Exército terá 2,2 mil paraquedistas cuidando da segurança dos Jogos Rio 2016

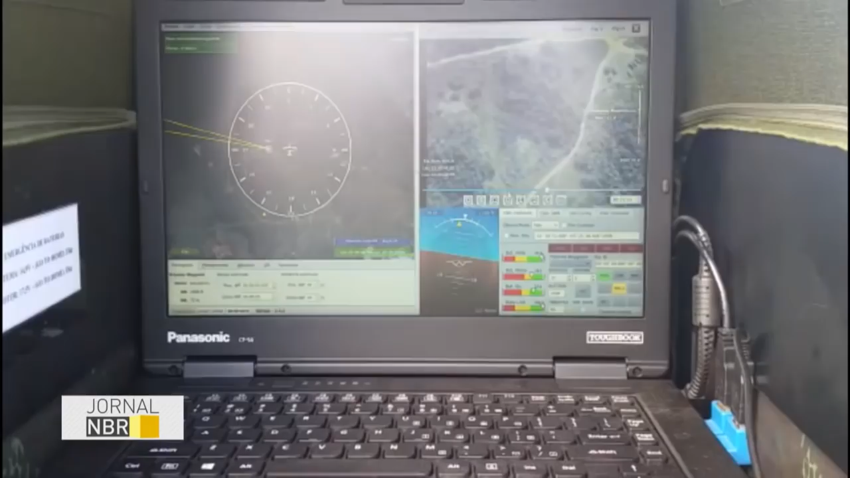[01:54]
Um radar de última geração é capaz de identificar aeronaves que estejam sobrevoando irregularmente o espaço aéreo.